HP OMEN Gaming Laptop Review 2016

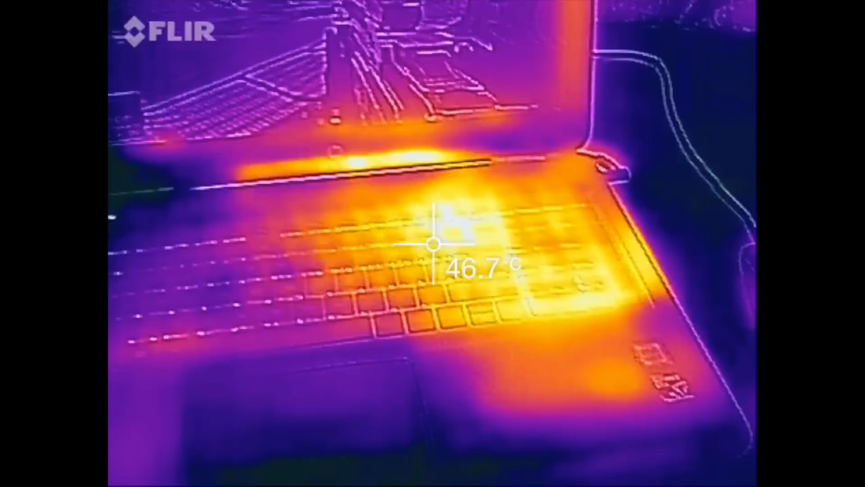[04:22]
and on the left side of the notebook by the WASD keys remain pretty cool at around 33 degrees Celsius the